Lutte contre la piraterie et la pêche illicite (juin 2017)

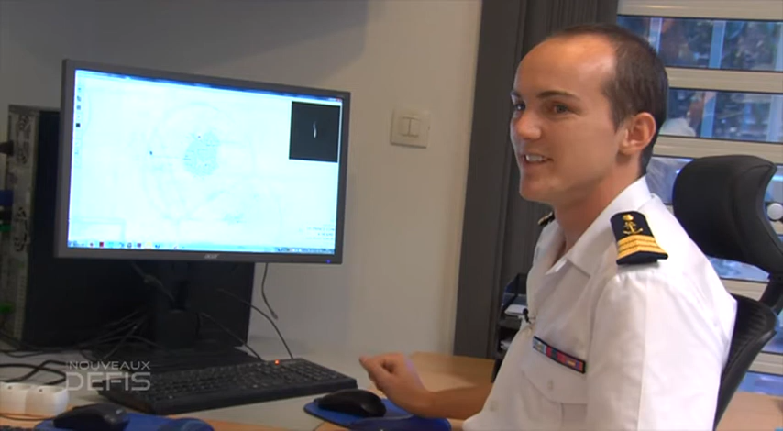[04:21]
Par exemple, voilà cet écho assez énorme, qui fait donc 150 mètres, est un iceberg. Il a été pris en photo par le mascarine 3 qui était sur zone. Donc ça permet d'avoir à peu près une vue de la taille de la bête.